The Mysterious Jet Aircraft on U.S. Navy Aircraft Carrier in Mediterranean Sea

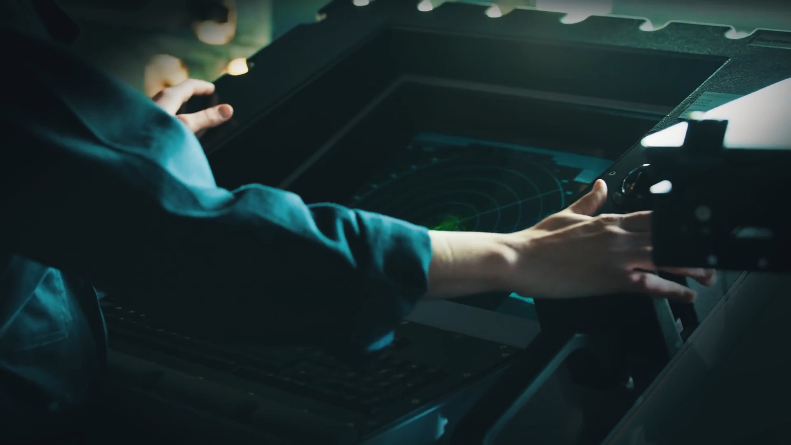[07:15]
The automation of the carrier itself also comes into play, allowing for fewer crew members than expected for a ship this huge.
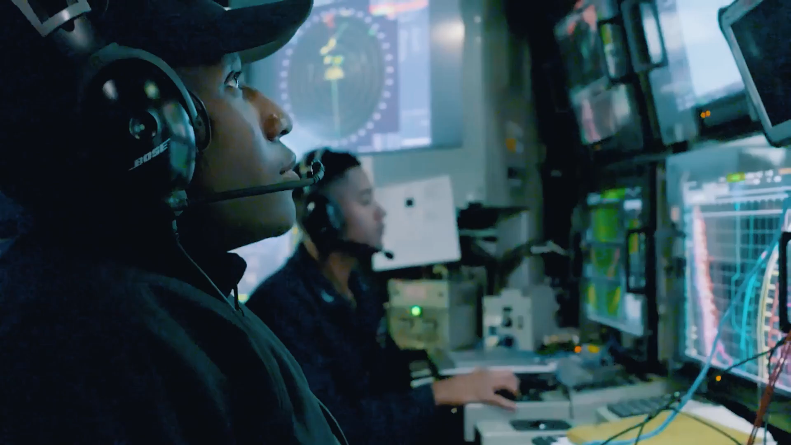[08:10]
the USS Ford features a single system for both horizon and volume search in the form of the AN-SPY-3 multi-function radar for X and S-band active electronically scanned array.
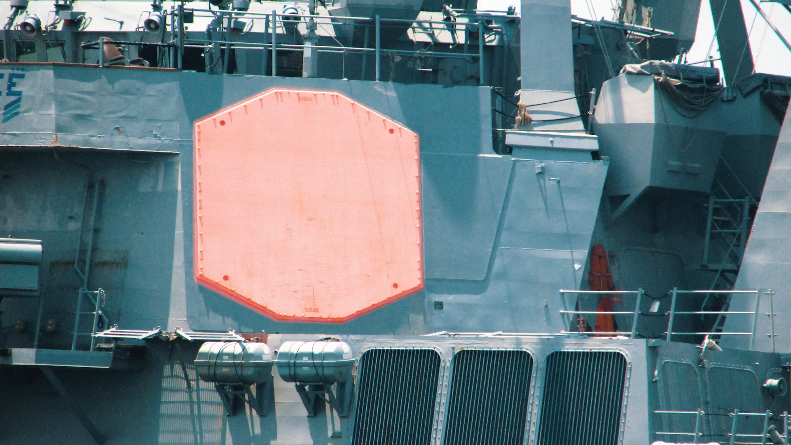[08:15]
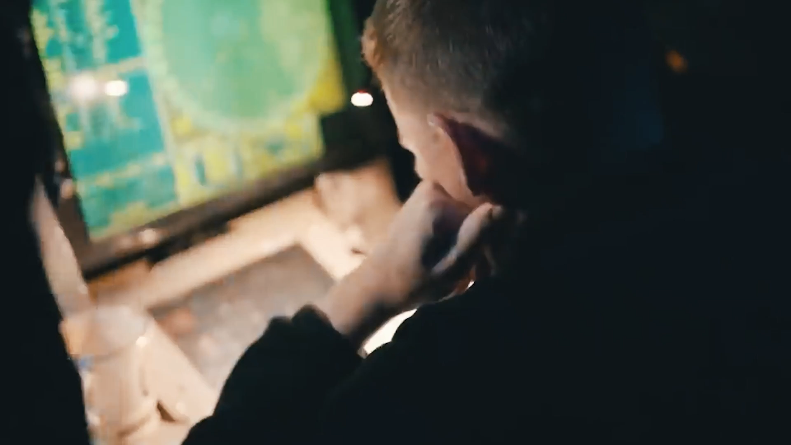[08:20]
It remains the most advanced radar system from the US, with enough versatility to handle surveillance,